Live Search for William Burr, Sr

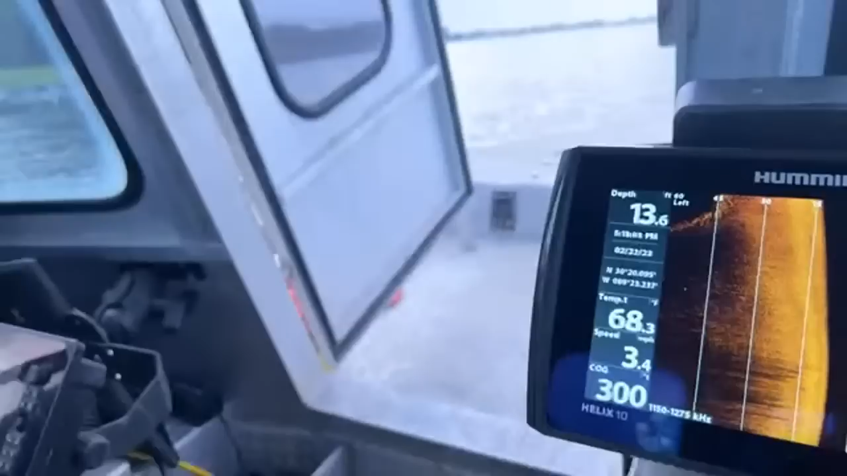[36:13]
So what you see right here is all that rock formation right there. That boat's getting it.
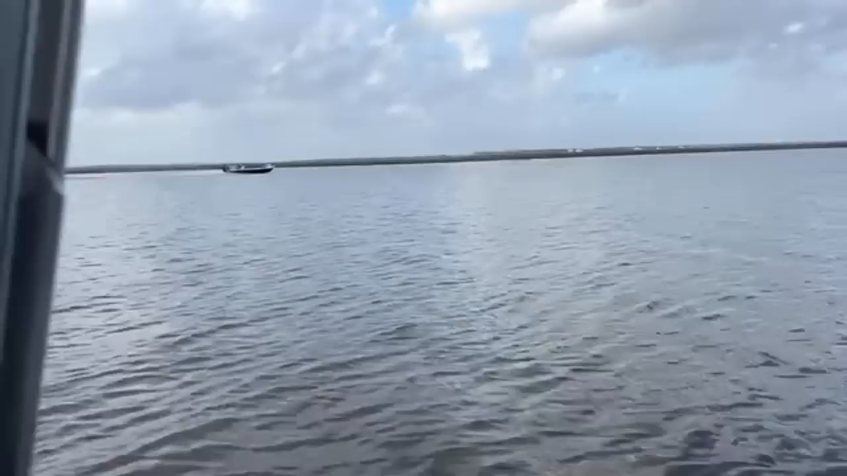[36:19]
What's that? Rock? Yeah.
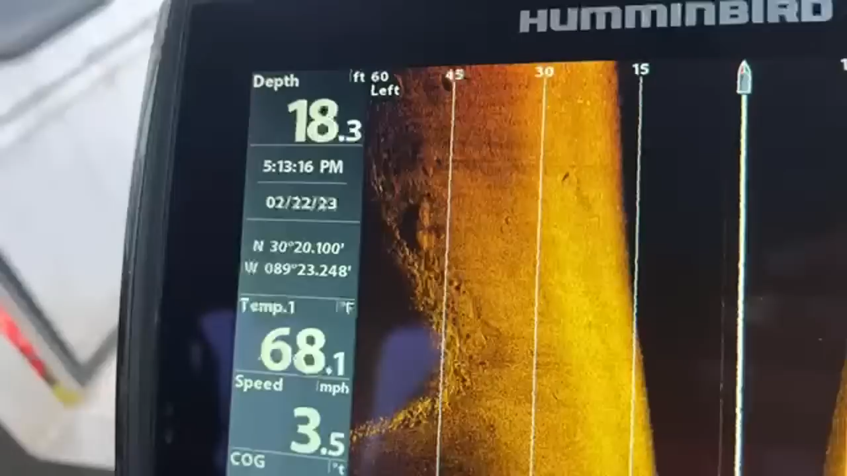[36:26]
On screen: depth 18.3 ft, water 68.1°F, speed 3.5 mph
There's a big rock. Big. There's a big boulders.
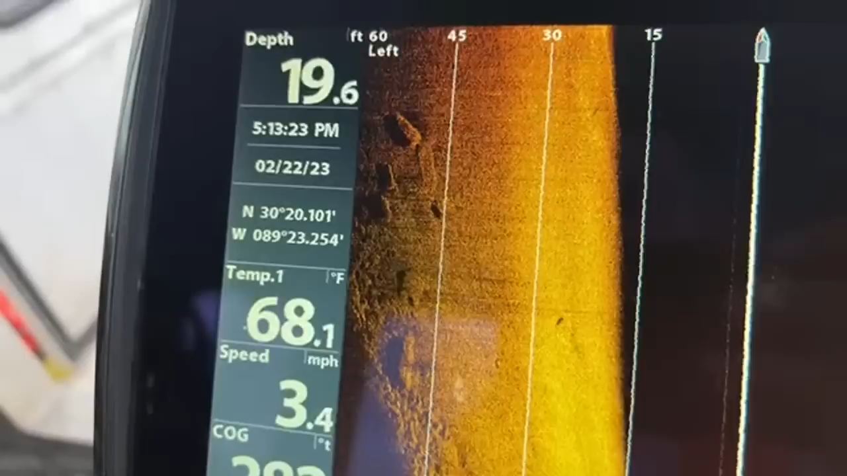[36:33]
On screen: water 68.1°F, speed 3.4 mph
So you see, you don't see any kind of formation around it. Yeah. Yeah. Those are big.
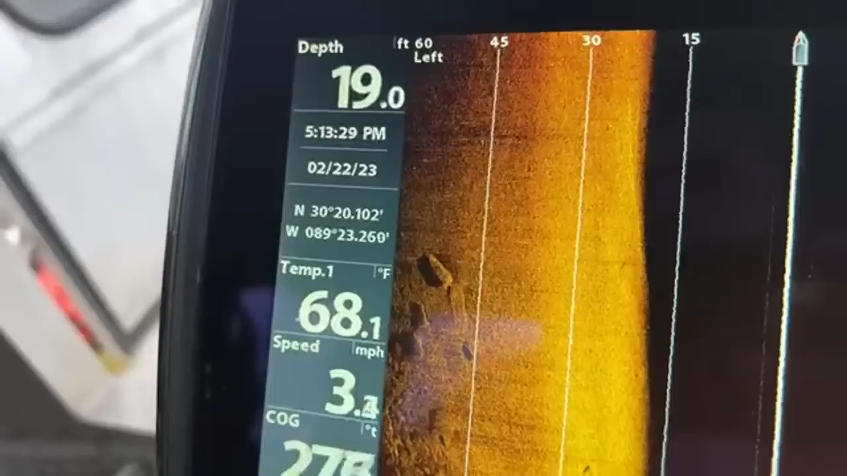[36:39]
On screen: water 68.1°F
19 feet now. Jacob's gonna get a pop in the arm.
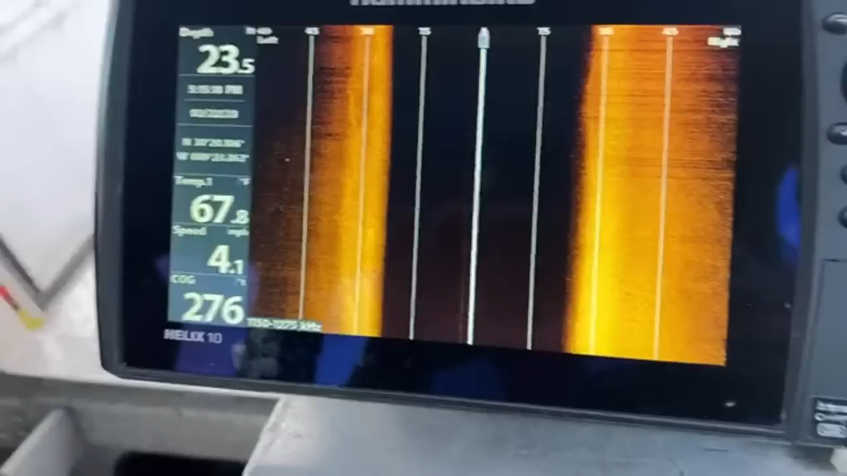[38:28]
I mean, that is a perfect reading. Yeah, it's pretty solid reading and pretty clear.
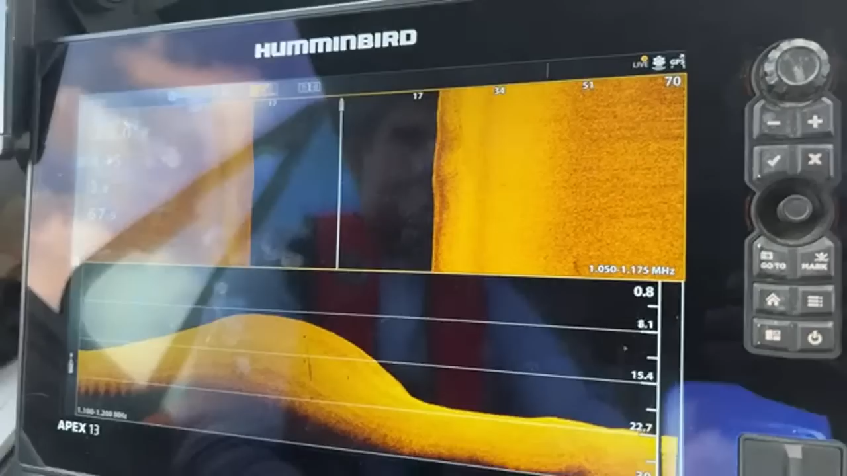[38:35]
Oh, thank you, Rhonda, for updating.
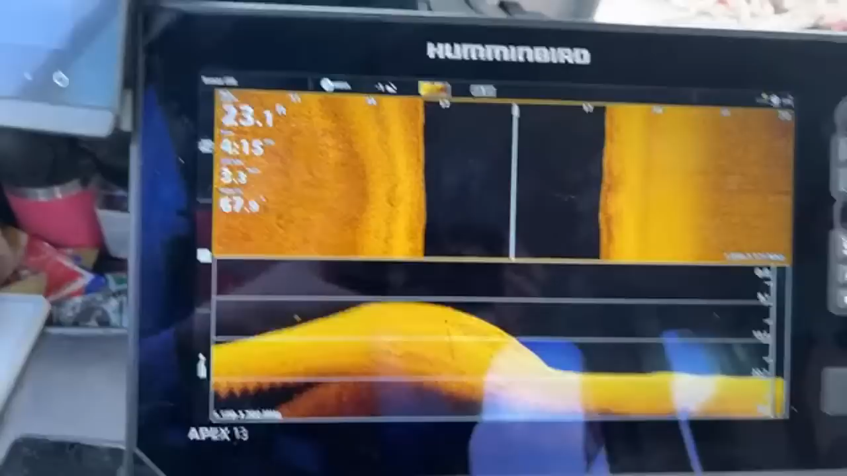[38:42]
Upcoming searches.
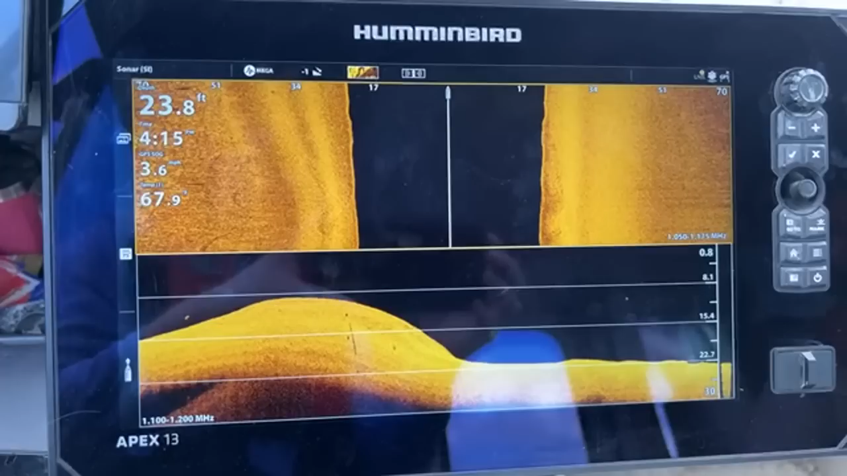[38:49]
On screen: depth 23.8 ft
Lindsay can explain on that if Britton wants to turn that around or flip the screen so they can actually hear.